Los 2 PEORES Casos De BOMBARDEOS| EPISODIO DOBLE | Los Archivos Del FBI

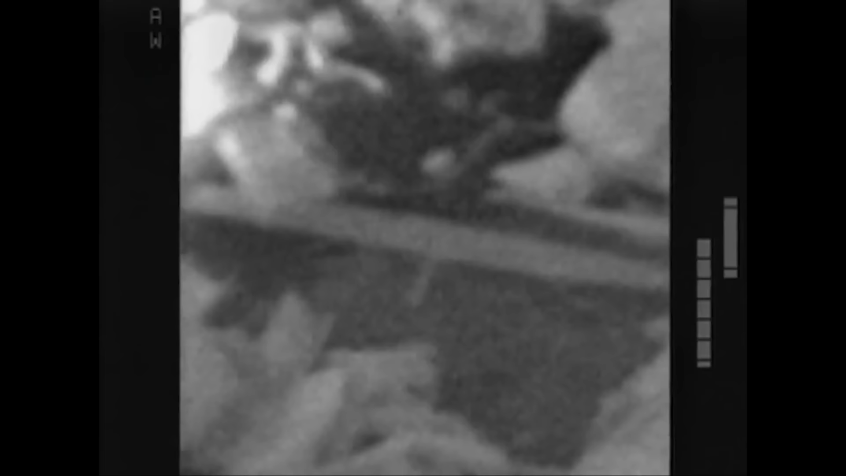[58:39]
Algunos llevaban cámaras de imágenes térmicas para localizar cuerpos atrapados entre los escombros.